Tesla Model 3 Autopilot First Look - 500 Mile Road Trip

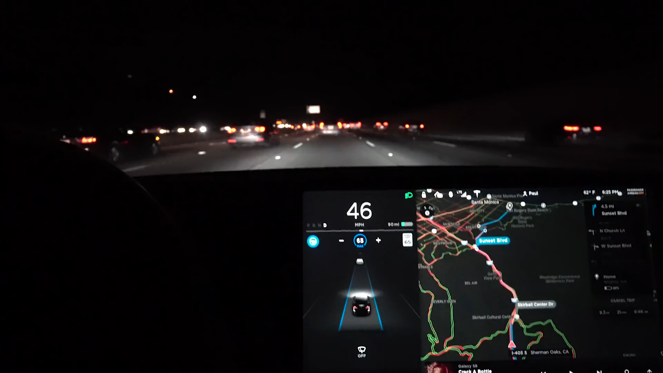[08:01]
we're doing it This is the thing that everyone raves about autopilot and stop and go traffic We're better to test that in Los Angeles I'm surprised at how well it does I think the uh, the detection of cars stopped far ahead of us is really helpful Earlier I was driving and it detected basically somebody had stopped Beeped let me know and uh, I couldn't even tell because the car in front of me hadn't stopped yet Uh,
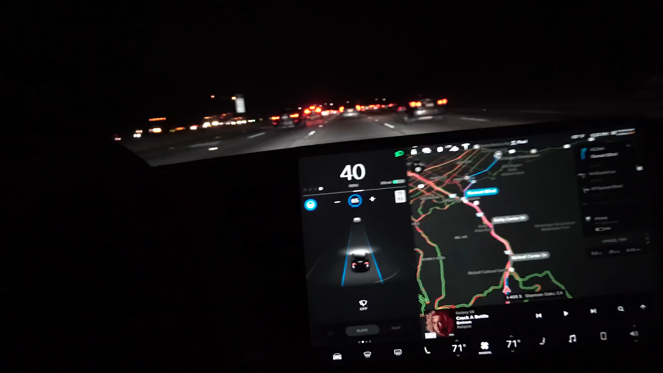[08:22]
I don't know how it did that Yeah, this is uh, this is working surprisingly well Oh, hold the steering wheel There it is So I have to kind of jiggle it a little bit